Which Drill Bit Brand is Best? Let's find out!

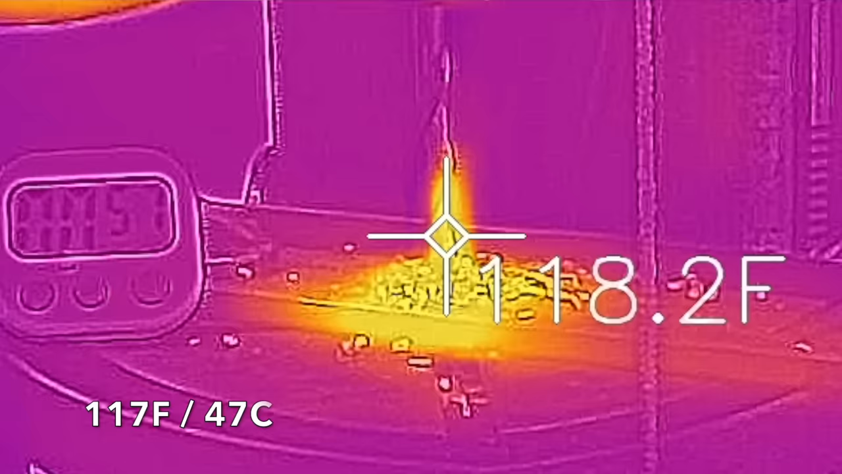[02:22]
On screen: spot 118.2°F
There's no visible damage or wear to this drill.
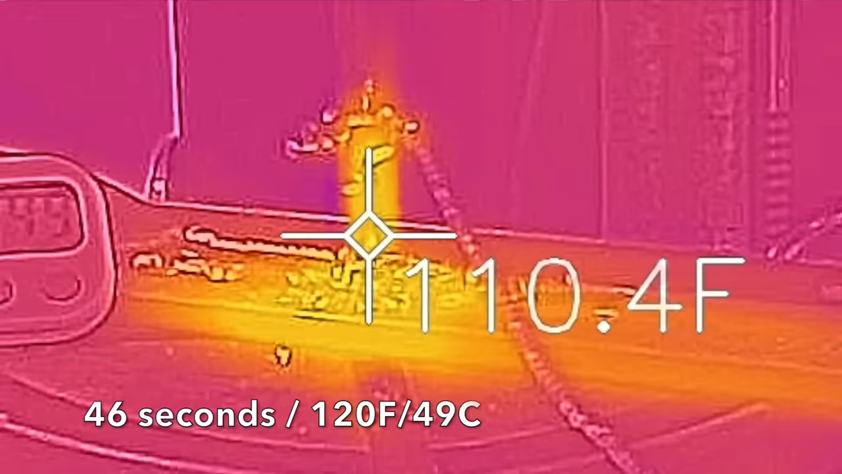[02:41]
On screen: spot 110.4°F
The temperature is about 120 degrees, very close to the same as the Craftsman.
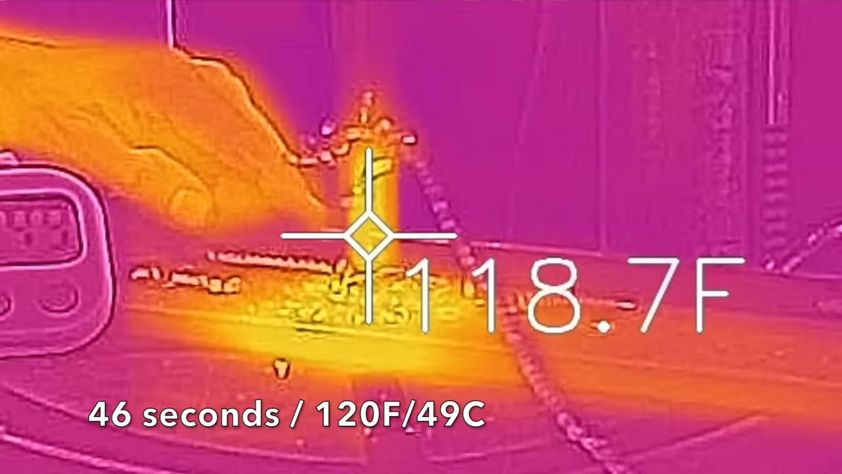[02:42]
On screen: spot 118.7°F
There's no visible damage to the DeWalt drill. Just like the DeWalt bits, the HyperTuff also cost $14.97 for their Black Oxide drill bits.
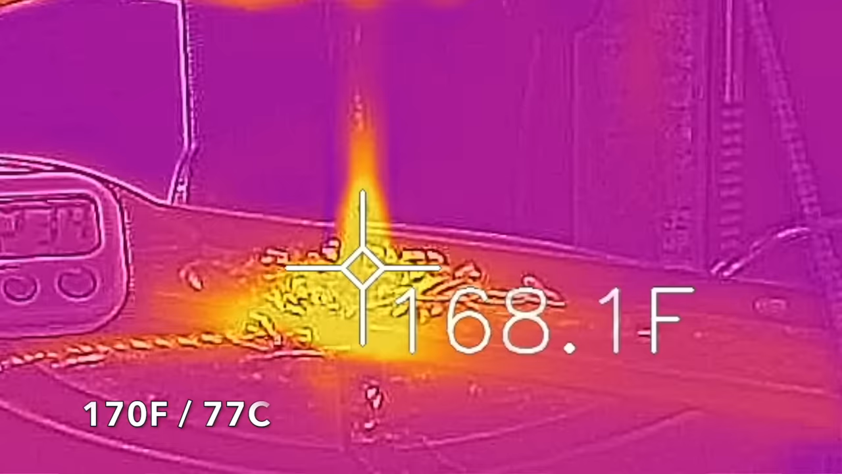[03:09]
On screen: spot 168.1°F
170 degrees Fahrenheit on the tip of the drill.
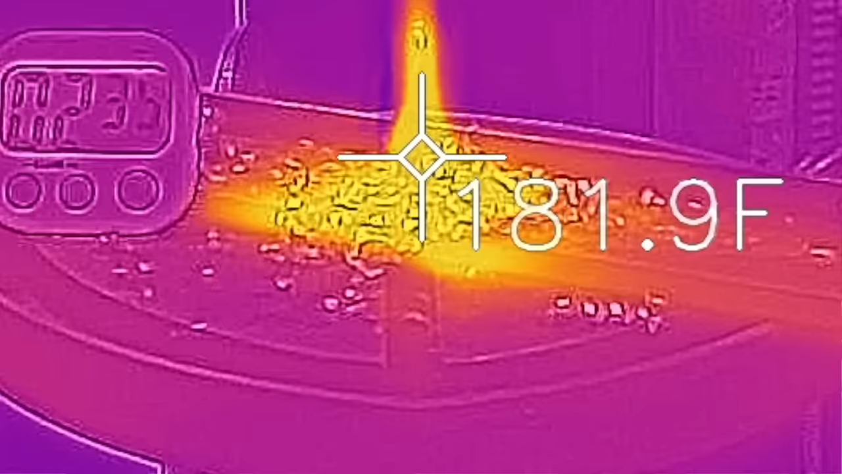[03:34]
On screen: spot 181.9°F
This drill is pretty hot at about 190 degrees Fahrenheit. Definitely not the same quality of drill that we've seen with some of the other brands.
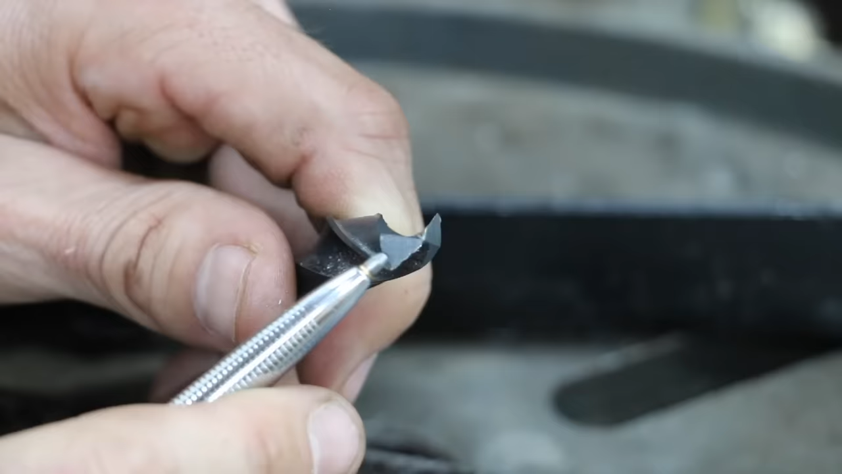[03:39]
A little bit of wear and a chisel as well. Costing $15.97 is this Ryobi brand
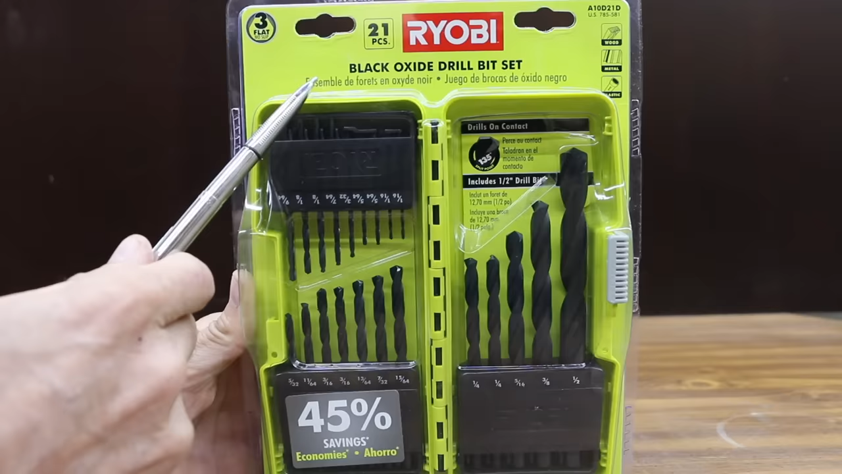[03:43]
21-piece Black Oxide drill bit set. 53 seconds for Ryobi.
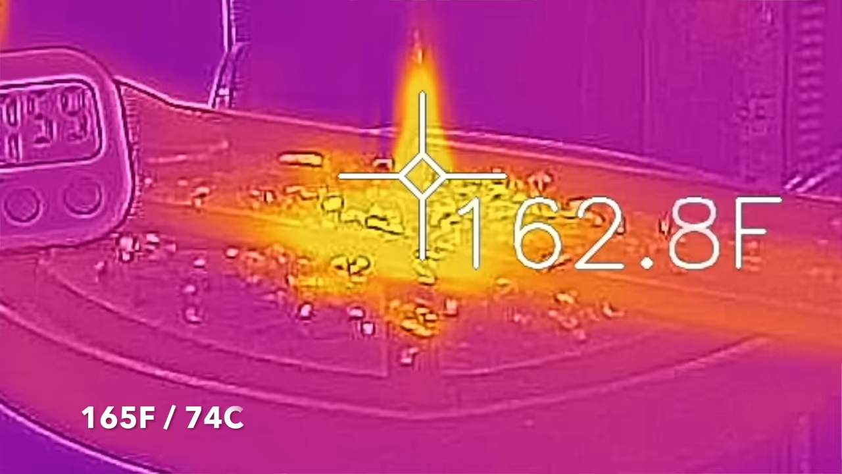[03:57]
On screen: spot 162.8°F
165 degrees Fahrenheit on the drill. Looks like a very small amount of wear on the chisel.
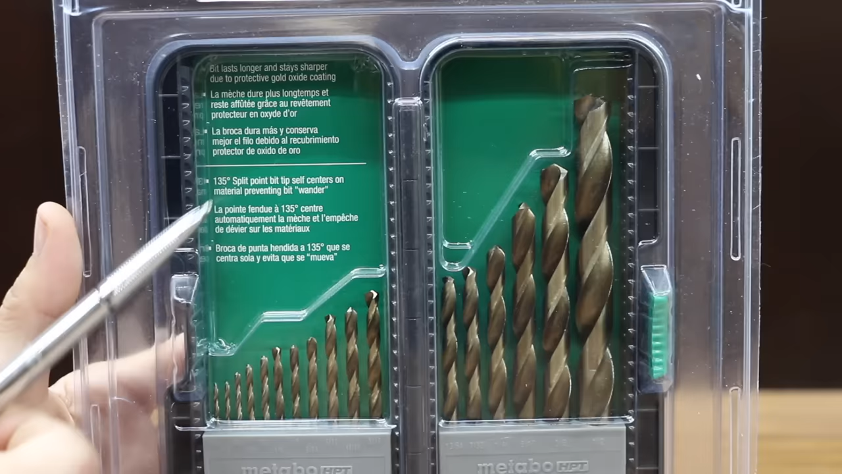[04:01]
Costing $15.98 is this Gold Oxide 17-piece set made by Metabo and sold at Menards. 134 with Metabo.
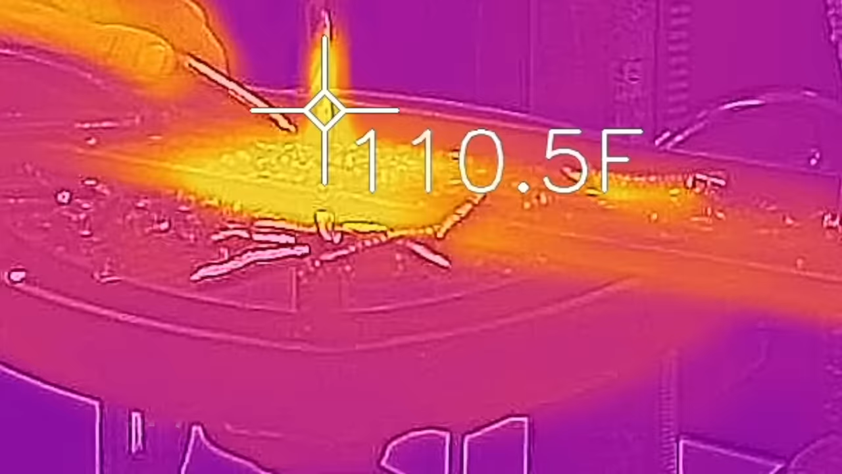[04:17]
On screen: spot 110.5°F
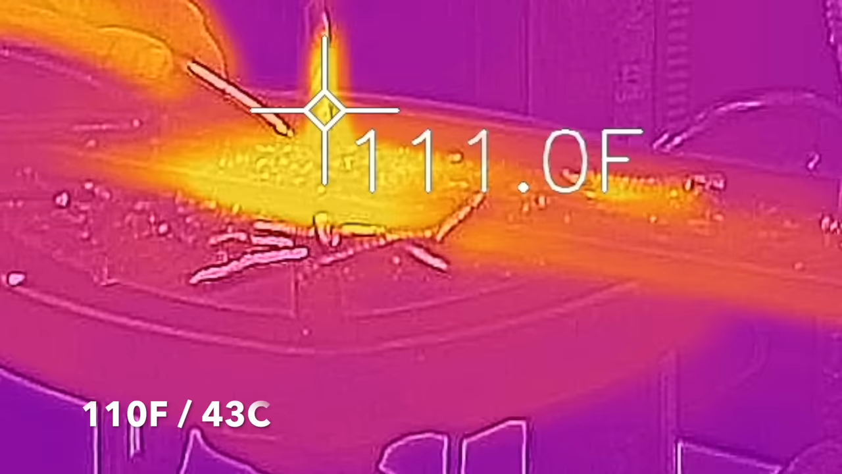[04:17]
On screen: spot 111.0°F
The tip of the drill is about 110 degrees Fahrenheit. No visible wear with Metabo. Costing $18.99 is this Titanium Standard Tip 29-piece drill bit set sold at Harbor Freight.
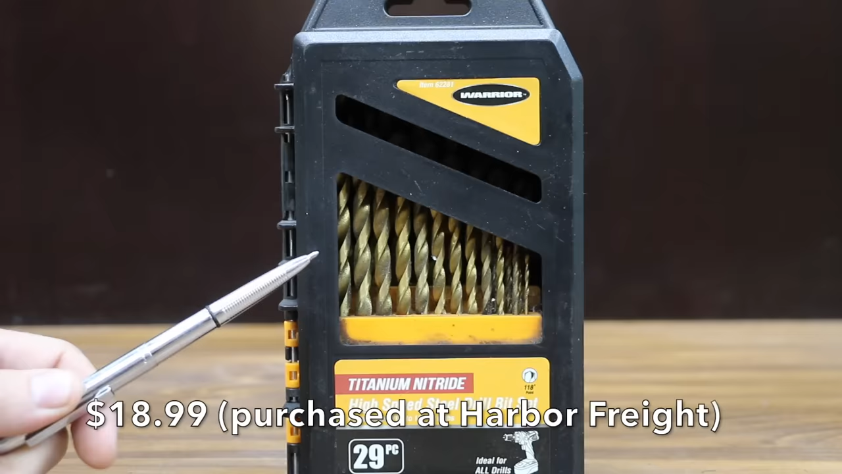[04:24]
2 minutes and 14 seconds with the Warrior.
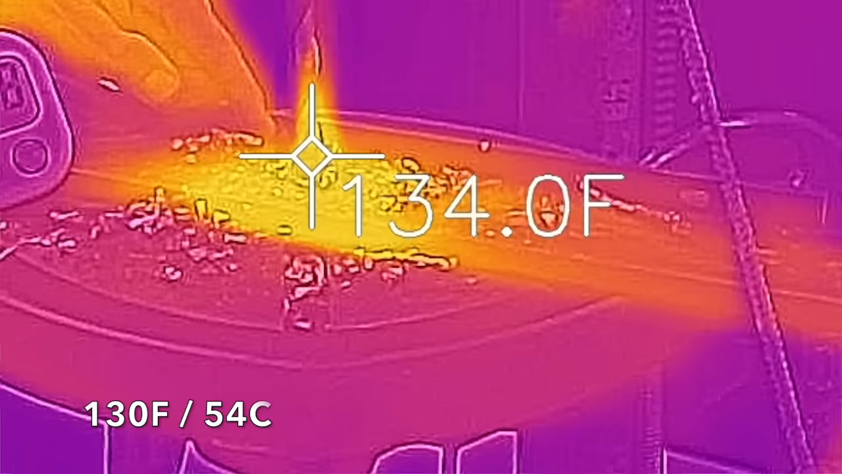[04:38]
On screen: spot 134.0°F
130 degrees Fahrenheit. No visible wear with the Warrior.
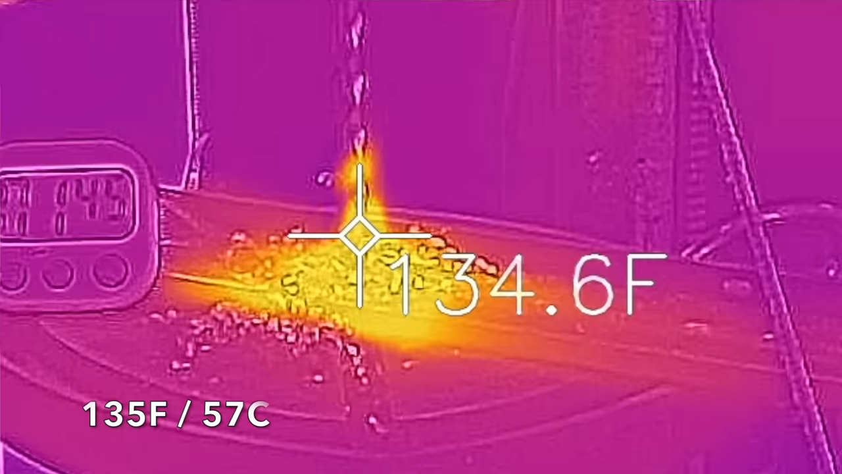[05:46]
On screen: spot 134.6°F
About 135 degrees. No visible damage to Master Force.